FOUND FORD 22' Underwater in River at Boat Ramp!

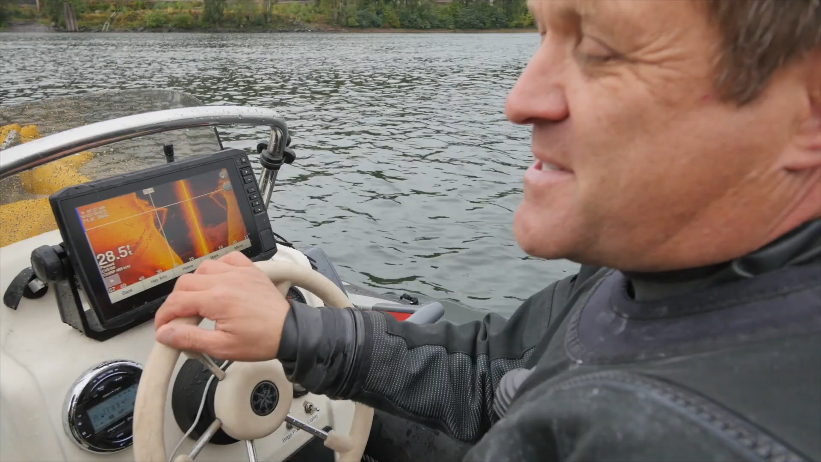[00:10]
There's wheels on it. Yeah. Oh, okay. I kind of see it. Yeah. Oh, I know what kind of car that is, Jared. What kind of car?
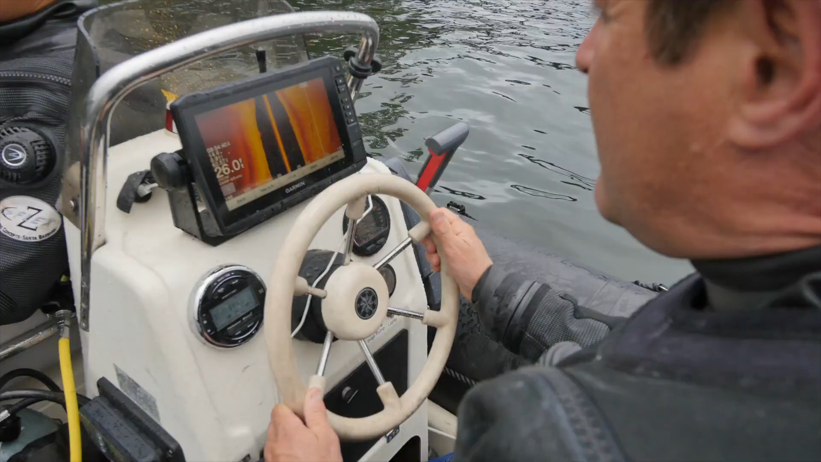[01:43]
So Tatum, what Scott's doing right now is he's never been in this section of the river before.
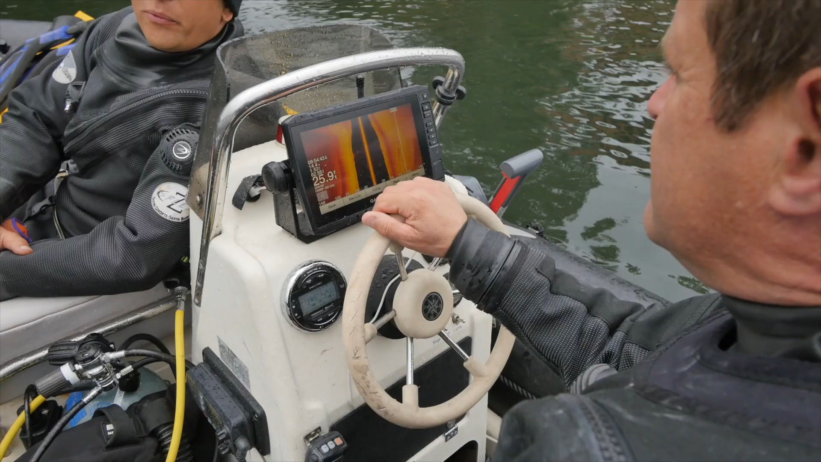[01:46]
He's got the side scan sonar, and so what we're doing is I'm showing him where that old mill location is at.
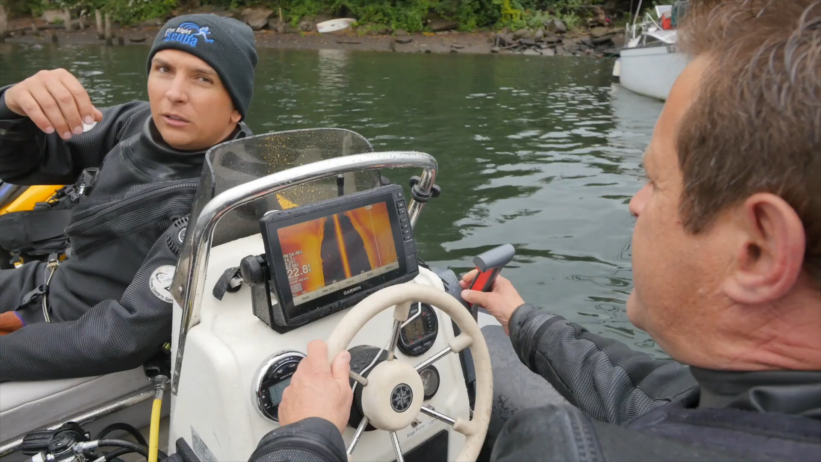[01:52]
There's an old pier that's here. And oh, I see the pier. Yeah, and if you look, pier. There's a truck down there as well. Oh, is it right off the left? It's just off the pier, right? Yeah, yeah. Yep, there's the truck right there. You can see the shadow on it. Yep, and then later on this week, we're actually going to go for that truck. So, if you've not already subscribed, what should you be doing? Maybe you should subscribe, so that way you can see that truck video later on.
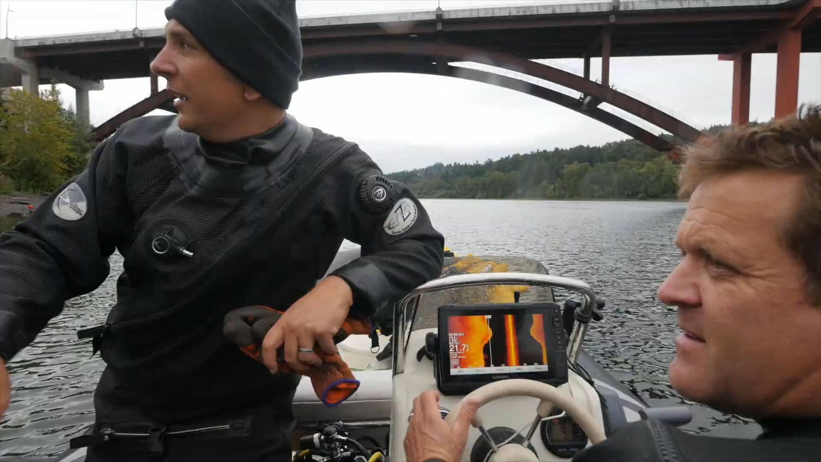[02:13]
This boat ramp right here is where back in 92 or 97, they pulled out 22 vehicles all in one day.
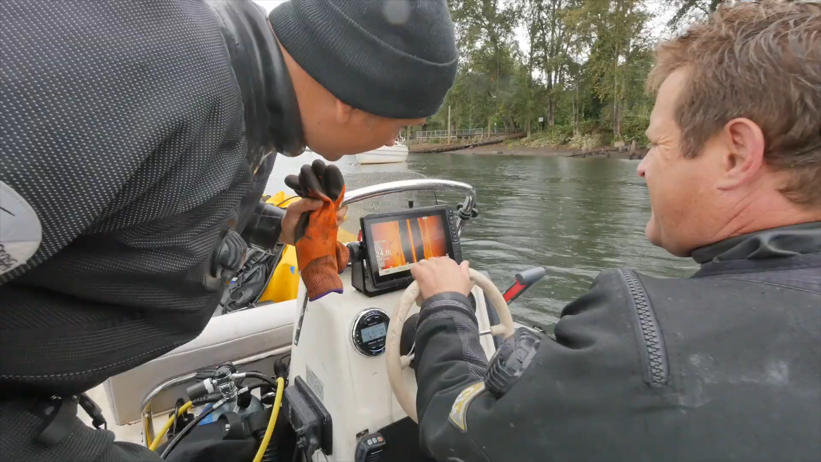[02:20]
Come in close, Tatum, on that one. Cool. Can you see that that's definitely a car?
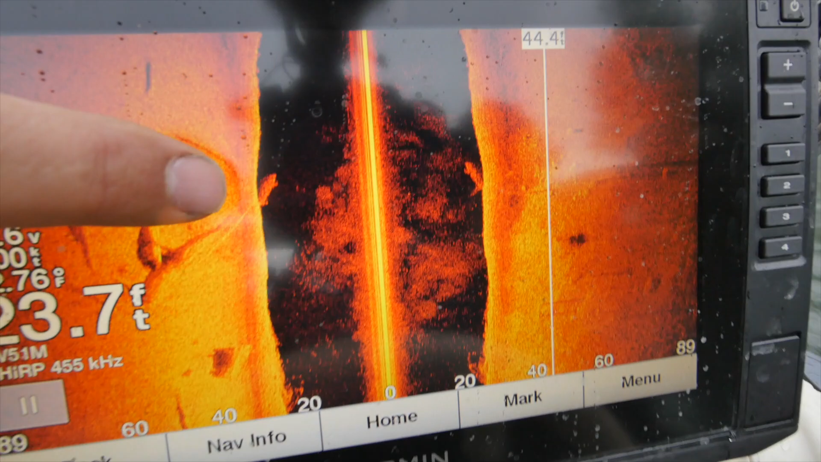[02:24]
On screen: depth 23.7 ft
Do you see it this time? Yeah. Yeah, yeah. Like a little sedan. Yep.
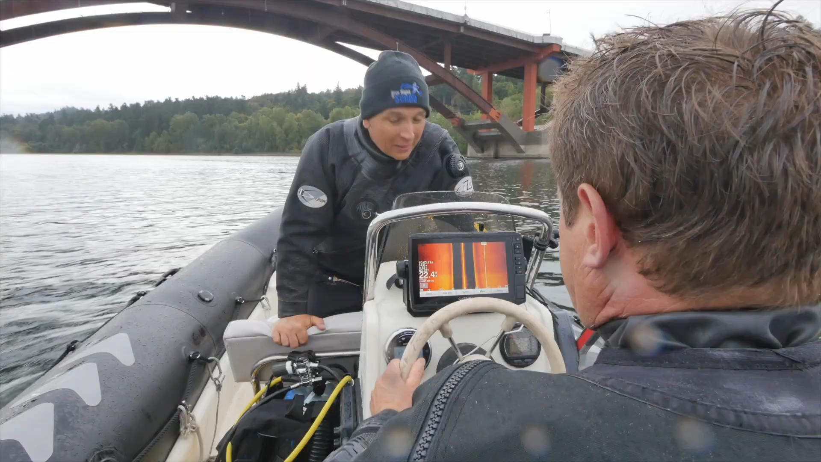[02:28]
So now that we've identified another car on side scan, we're gonna go check that one out later on this afternoon. Not part of this video, because like I said, you gotta come back.
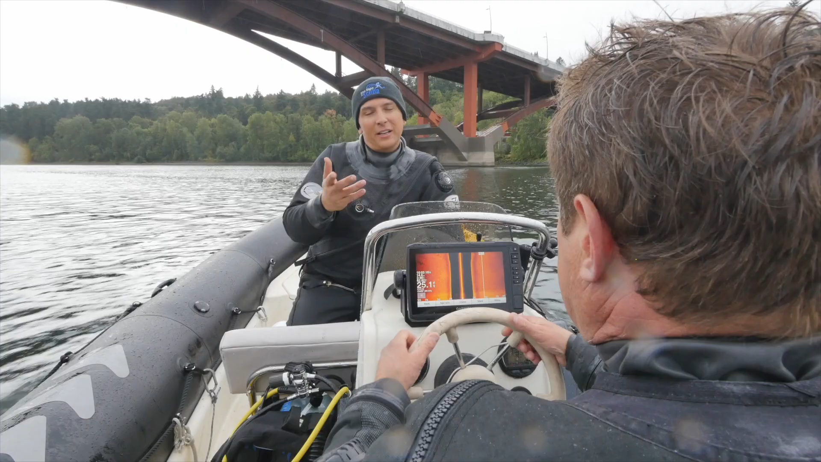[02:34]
We're gonna find out what kind of car it is. Scott's going to mark the excursion today.